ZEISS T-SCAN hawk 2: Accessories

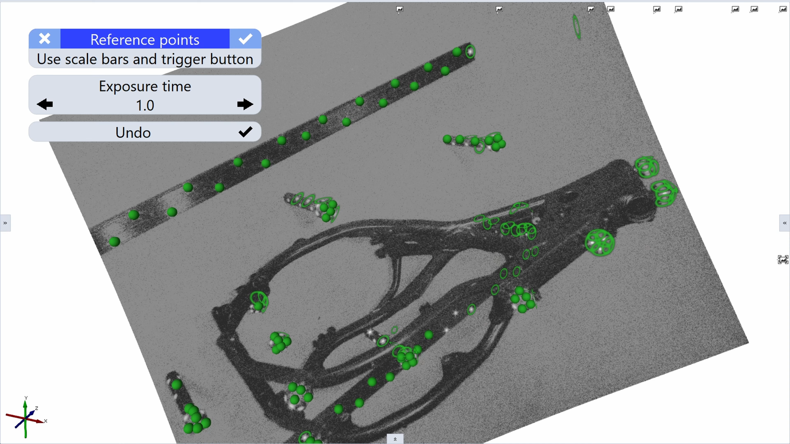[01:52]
Now you can scan the part with no need to cover your part with reference points.